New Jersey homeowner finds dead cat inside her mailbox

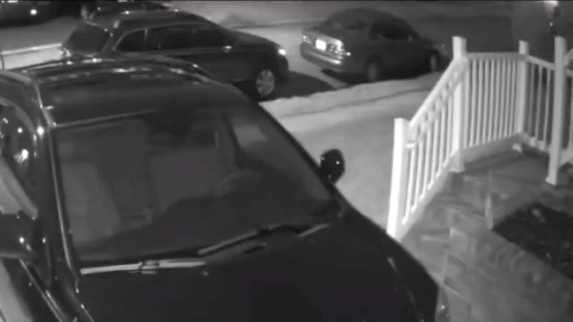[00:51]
He walks up and places it directly into the mailbox and then he slowly just walks away.
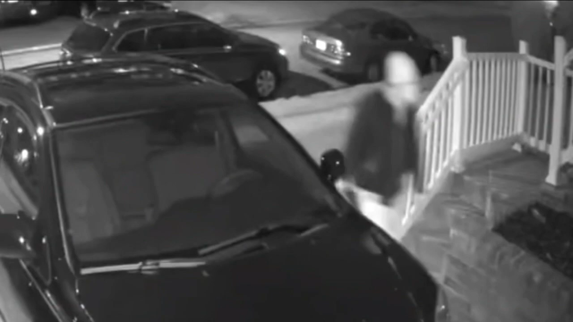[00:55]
Police say it appears he came from the area of nearby Mohawk Park.